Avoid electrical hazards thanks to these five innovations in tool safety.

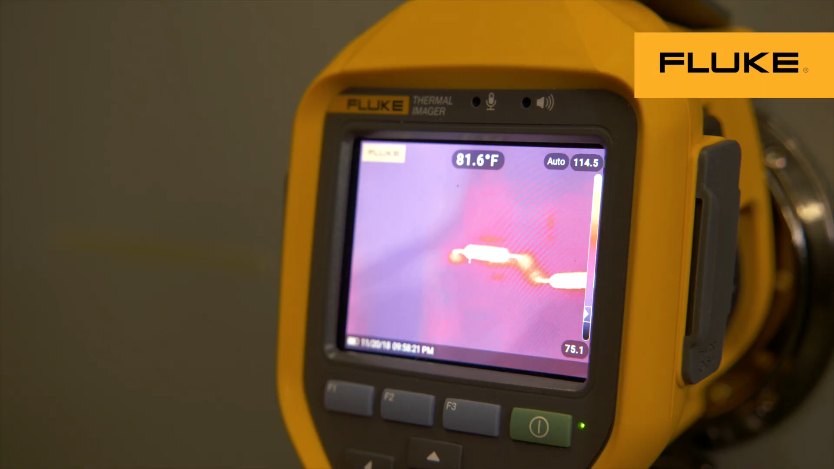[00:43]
On screen: spot 81.6°F
infrared cameras and infrared windows that allow you to inspect equipment from a safe distance,